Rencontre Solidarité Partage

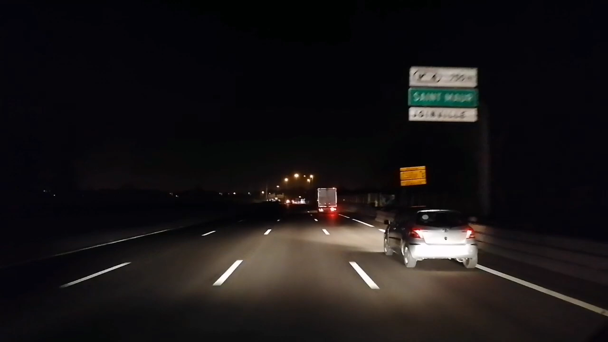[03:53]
on est sur le périph de paris et on retourne au bercail direction agde pour vider ce camion et ensuite je pourrai rentrer sur mon terrain et là on sort de chez